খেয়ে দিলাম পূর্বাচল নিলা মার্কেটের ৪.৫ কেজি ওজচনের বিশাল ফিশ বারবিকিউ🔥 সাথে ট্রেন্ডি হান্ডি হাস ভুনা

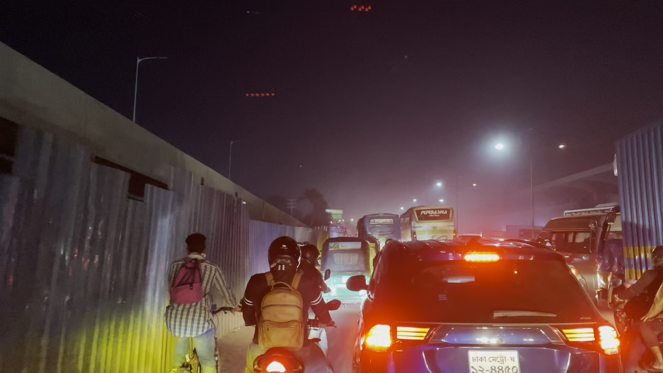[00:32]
প্রচুর যানজট ছিল, সে যানজট পেরিয়ে আমাদের অনেক কষ্ট করে পৌঁছাতে হয় 300 ফিট। আর 300 ফিটের রোডটা তো গাইস আপনারা সবাই জানেন, পুরাই মাখন আর পুরাই জোস।
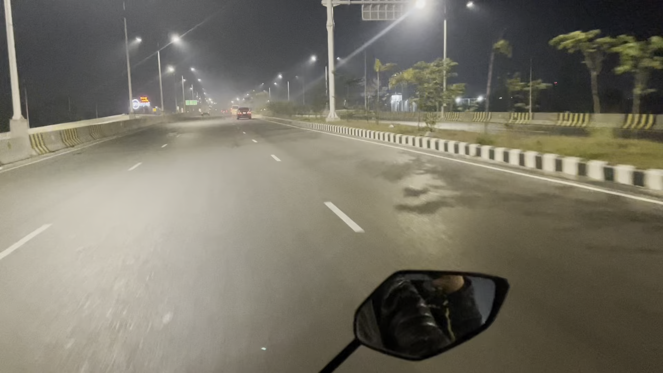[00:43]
এই রোডটার মধ্যে বাইকিং করা আর ড্রাইভিং করা হিউজ মজা। তবে প্রচুর পরিমাণে দুর্ঘটনা ঘটে। তো এই রোডটার ভিতরে যারা বাইকিং করবেন বা ড্রাইভিং করবেন, স্পিডিং